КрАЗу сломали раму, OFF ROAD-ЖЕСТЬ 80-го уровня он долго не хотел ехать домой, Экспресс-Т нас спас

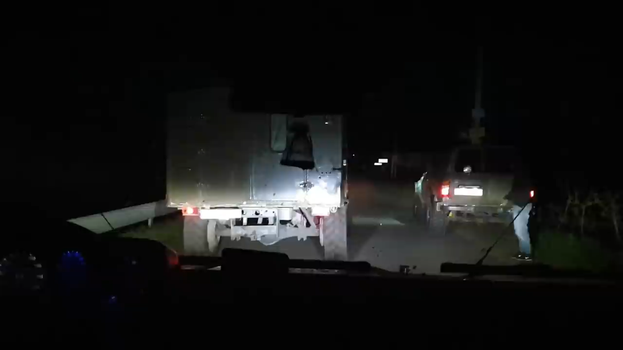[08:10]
Так, все, двигаемся. В сторону лагеря, а дальше к разу. Так,
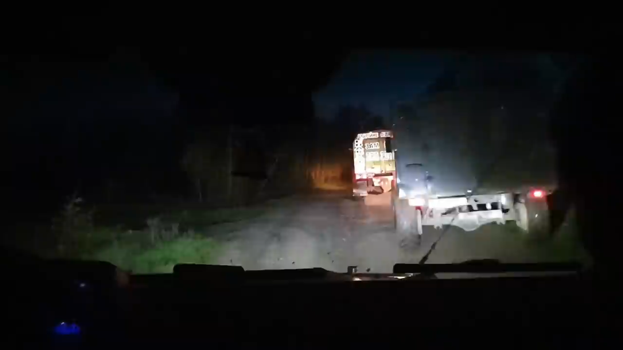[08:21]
а вот наши... А, поехали перед ними, чтобы они за нами ехали. Веди их по короткой.